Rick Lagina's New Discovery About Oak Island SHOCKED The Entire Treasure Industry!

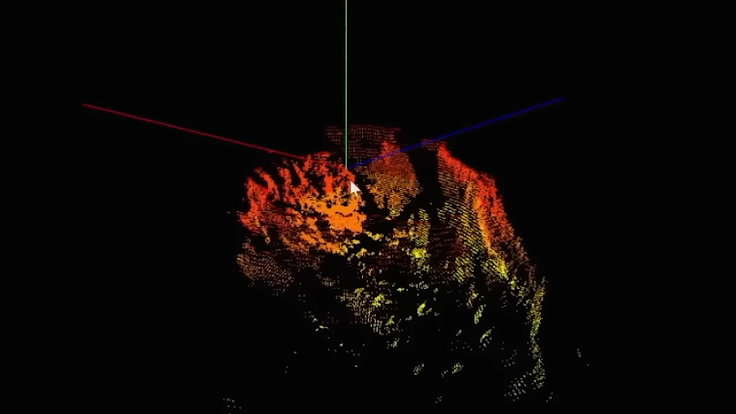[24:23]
with yellow-green indicating a slope and darker red representing the wall between the team and the cavern floor.